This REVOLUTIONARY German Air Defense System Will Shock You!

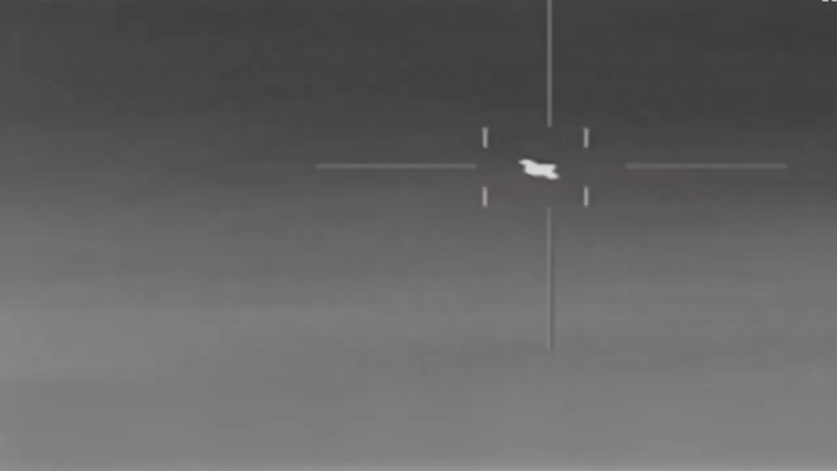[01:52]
Using data fusion, the network system Mantis combines data from many sensors to provide a complete image of the airspace.